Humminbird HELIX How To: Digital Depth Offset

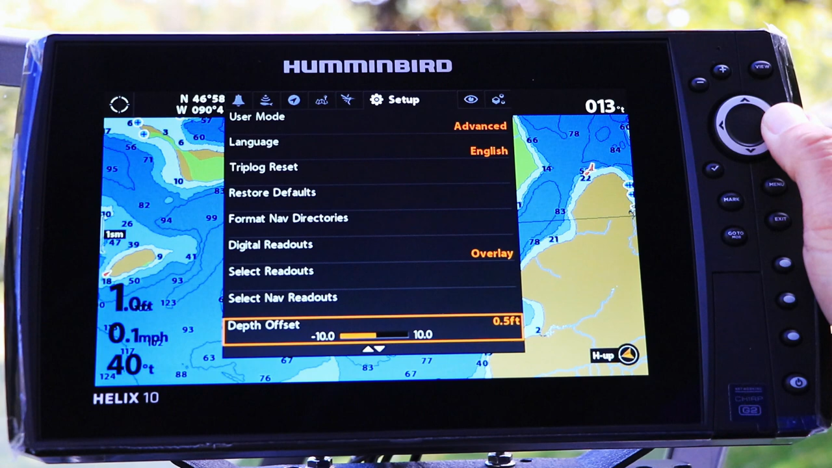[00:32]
On screen: depth 1.0 ft, speed 0.1 mph
Then, offset your digital depth measurement using the left and right arrow keys.